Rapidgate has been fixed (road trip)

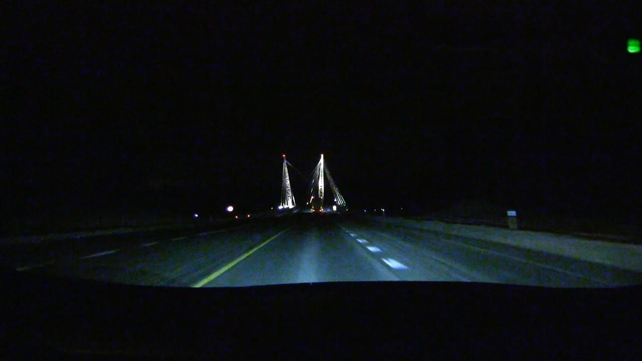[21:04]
We have been driving for a little bit and here is the bridge. Yes. This road connects to E6. So from here on, it will be, uh, more away all the way to Oslo.
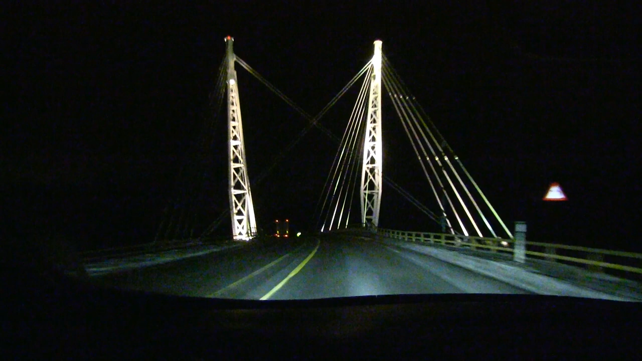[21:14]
Uh, I could drive at 110 or maybe even 120 kilometers per hour,